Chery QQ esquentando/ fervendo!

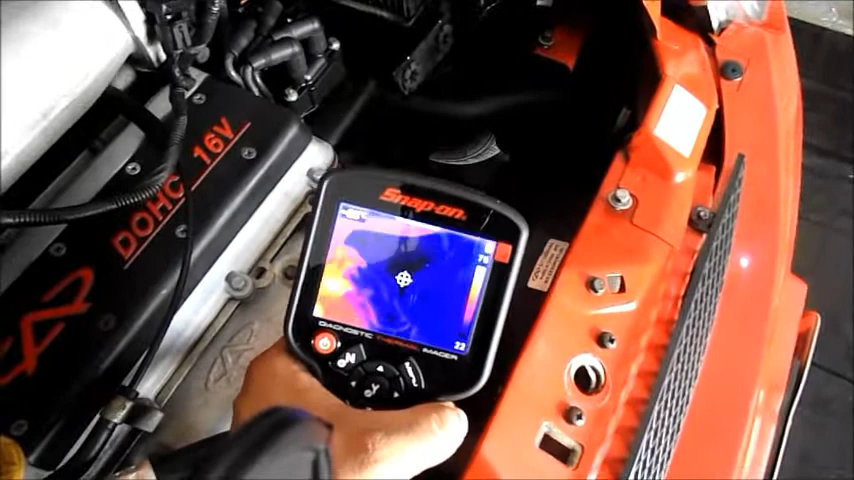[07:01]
E a mangueira de baixo, ó. Nem aparece ainda. Agora nós temos uma válvula termostática atuante.
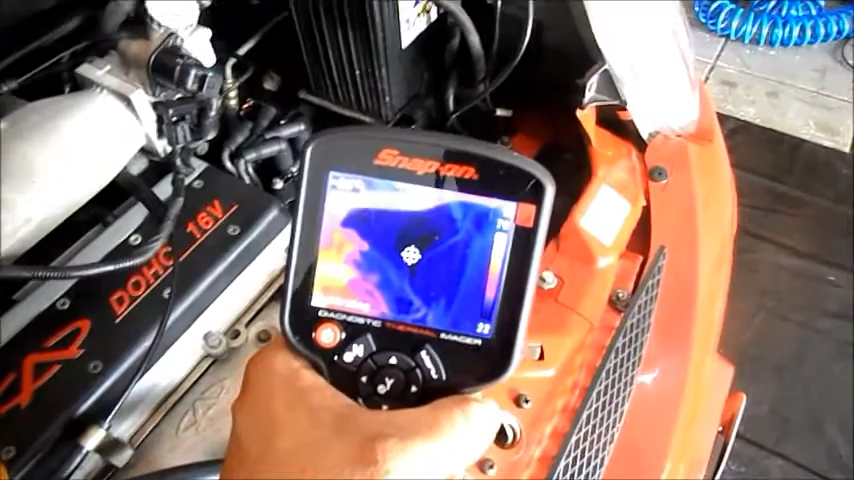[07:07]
Vamos ver como é que está o reservatório lá.
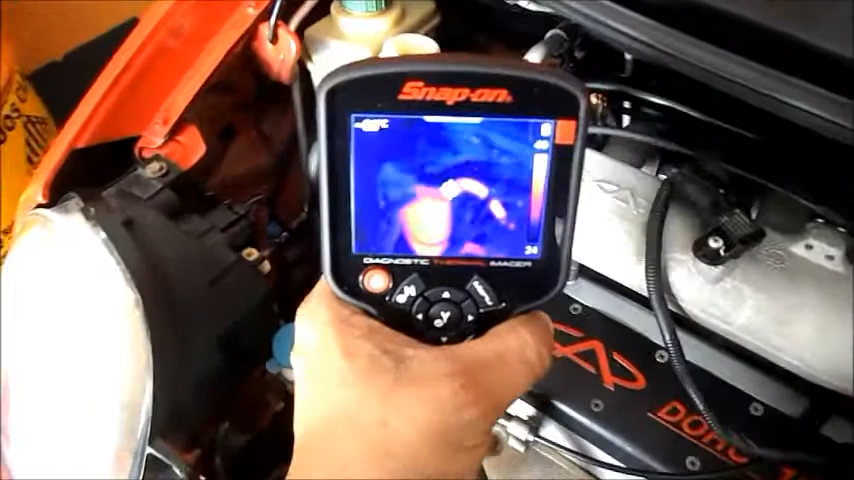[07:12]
Olha o reservatório aí, ó. O retorno do bloco já está funcionando. Aquela água que vocês viram.
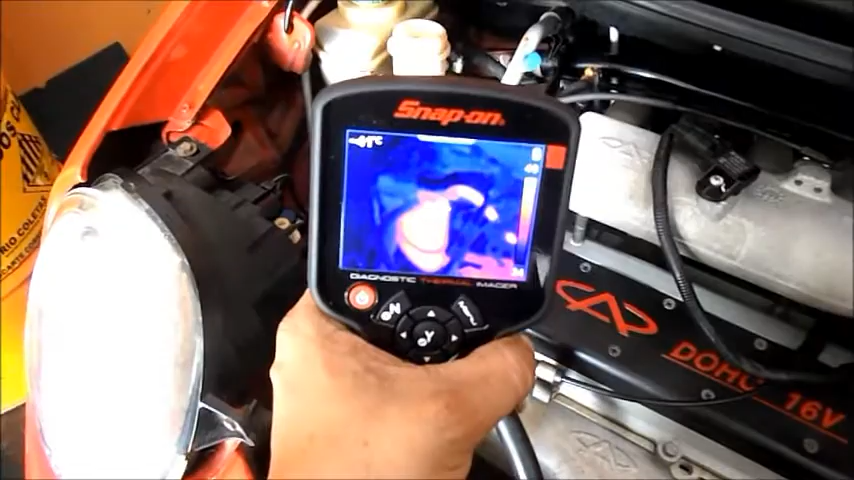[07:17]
E o retorno do radiador ainda nada. Vamos ver o radiador?
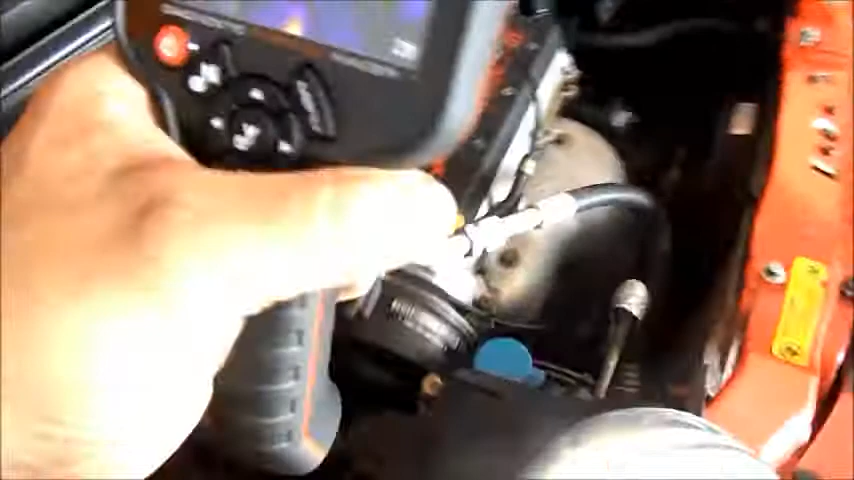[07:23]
Olha lá.
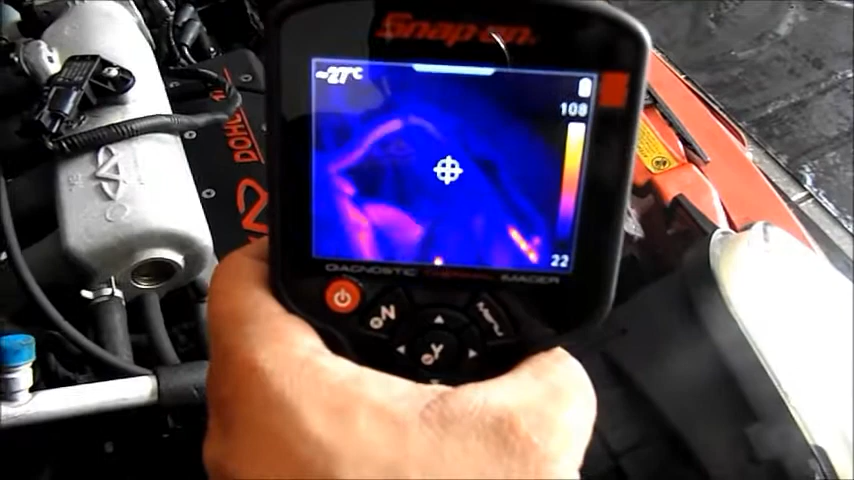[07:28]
Olha lá, turma. Está calibrando, está calibrando.
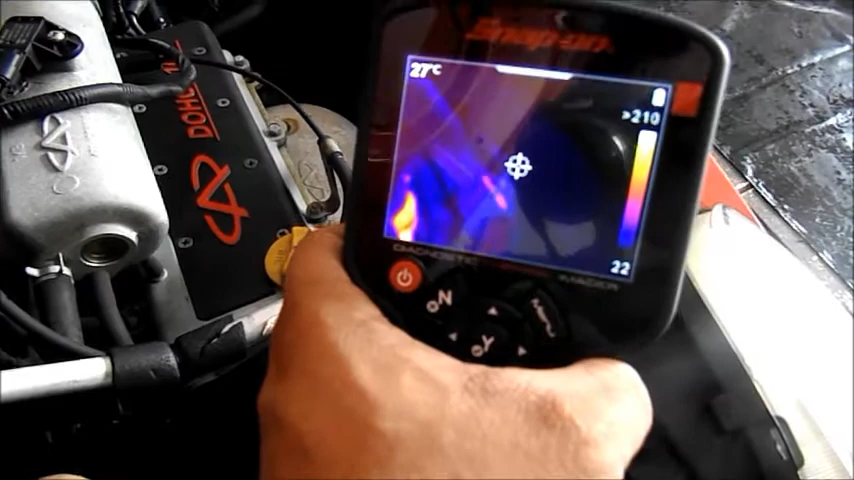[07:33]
On screen: spot 27°C
O radiador ainda está friozinho.
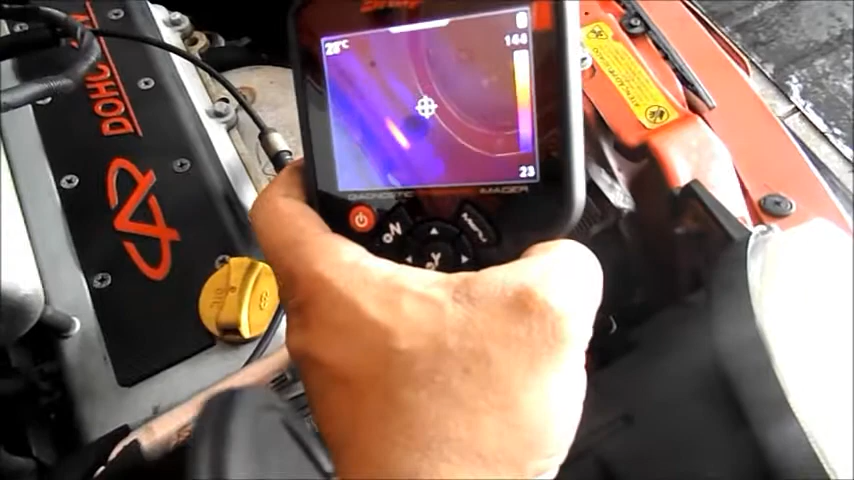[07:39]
Recém começando a entrar uma agulha lá pelo canto, ó.
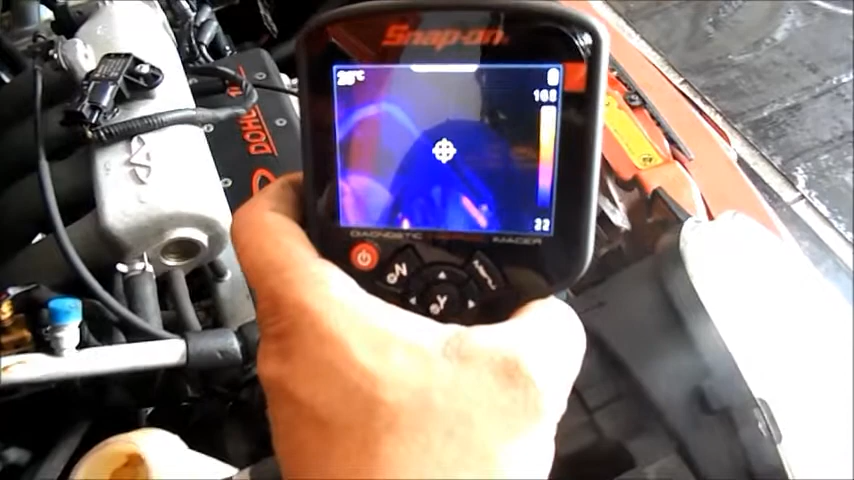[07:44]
É isso aí, turma.
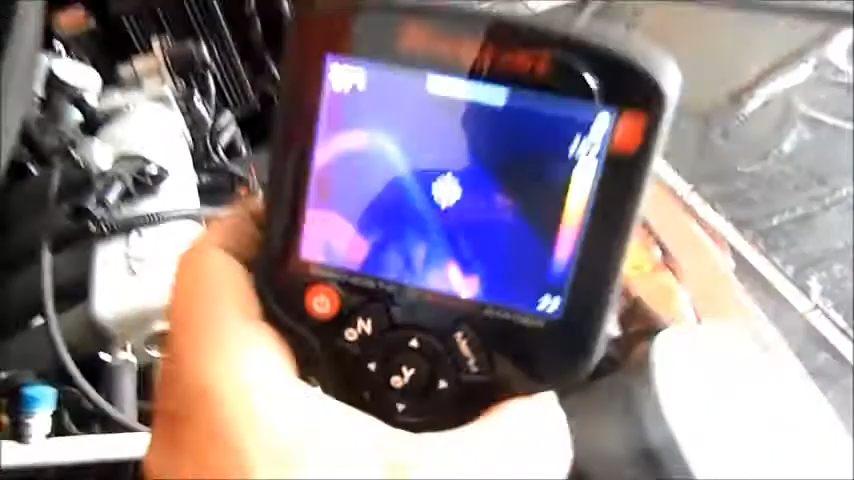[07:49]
Agora nós temos um sistema perfeito circulando água.
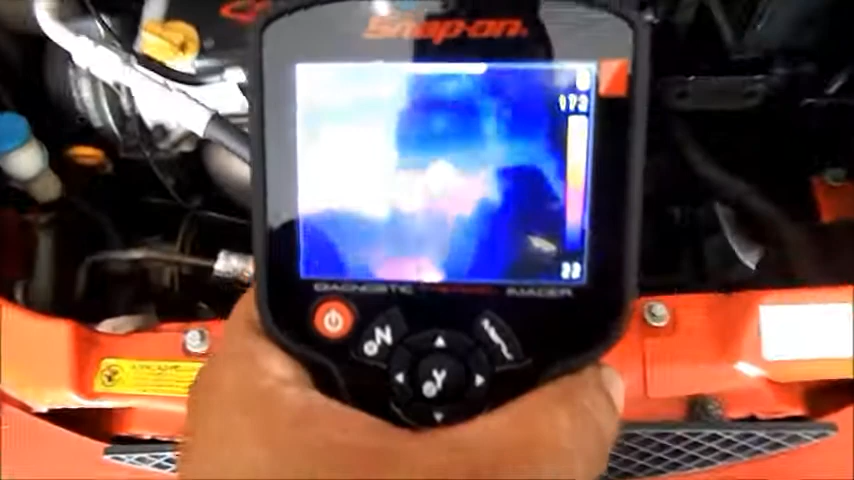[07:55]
O catalisador já está bem quente ali. Vamos ver. Vamos ver quanto ele atinge ali.
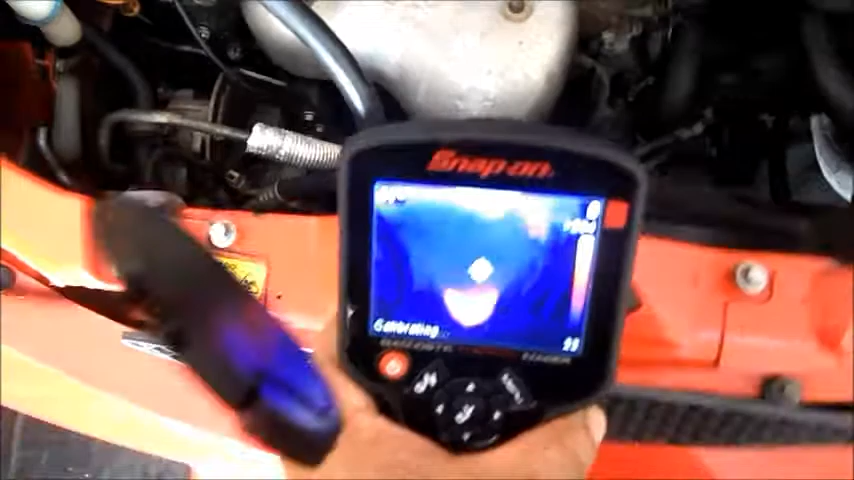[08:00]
Olha a tampa da lente da câmera aí.
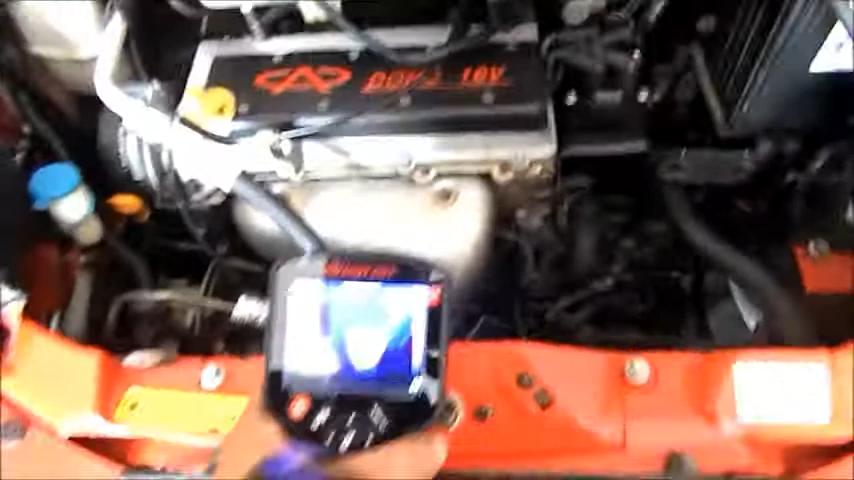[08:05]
Catalisador ali.
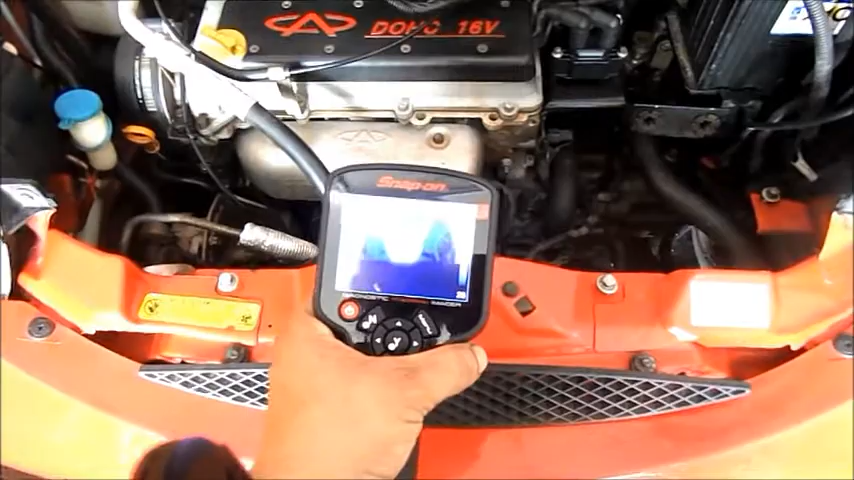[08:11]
180 graus já. Olha a lata.
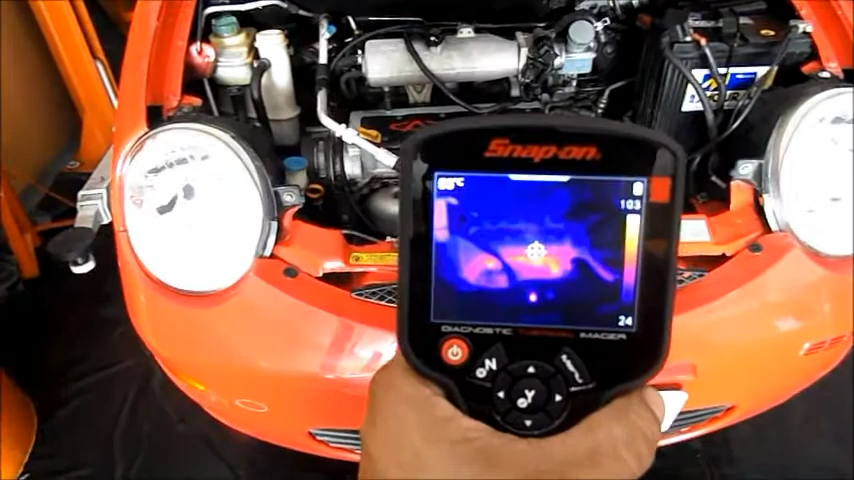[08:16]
Motor todo quentinho e bonitinho ali. Eu gosto muito dessa ferramenta. Ferramenta aí da Snap.